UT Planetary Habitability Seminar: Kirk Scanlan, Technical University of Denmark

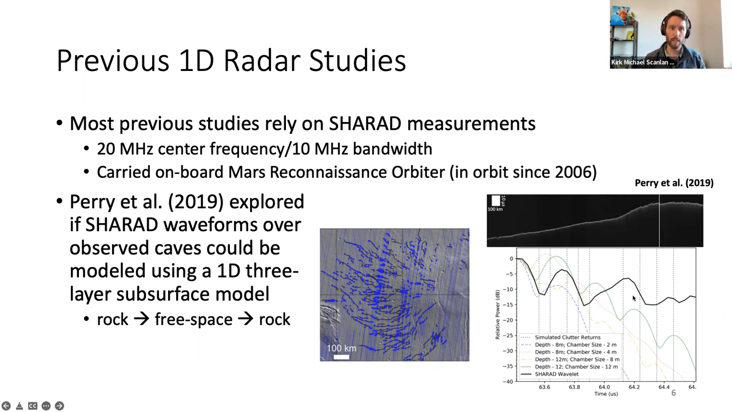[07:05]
So different uh depths, so different roof thicknesses, and different chamber sizes. And you can see that it's really tricky to say one works relative to the other in this one-dimensional approach. Uh another study from Bartabilius et al in 2020 said okay instead of saying let's look at the integrator response,
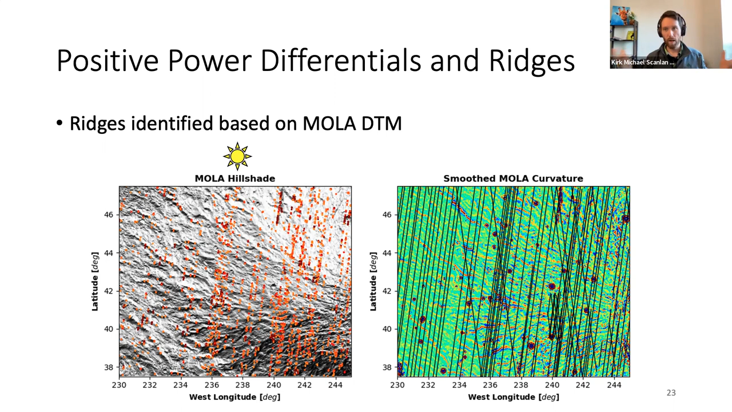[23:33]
And these are just locations along those 107 charade orbits where I've said arbitrarily like, okay, this is a ridge. I'm going to interpret it based on this threshold of curvature. I'm going to say, this is a ridge. So then we again do a, our poor man's Monte Carlo assessment. And this is the result for the, uh,